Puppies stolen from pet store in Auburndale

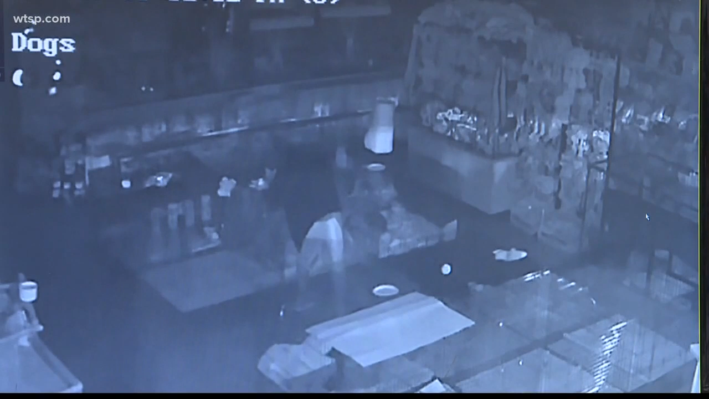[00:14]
Auburndale police say two men broke in and stole an eight week old puppy and money from the cash register. The shop's owners called police Saturday and they hoped the worst was behind them, but someone broken again, taking five more puppies along with a ball python,